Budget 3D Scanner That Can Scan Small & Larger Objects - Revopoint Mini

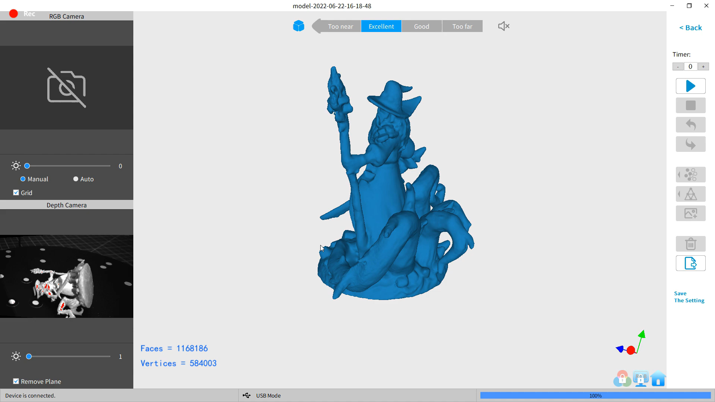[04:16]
And just so you can see the difference, here's the best POP2 scan I can get of the same model. So a really big difference.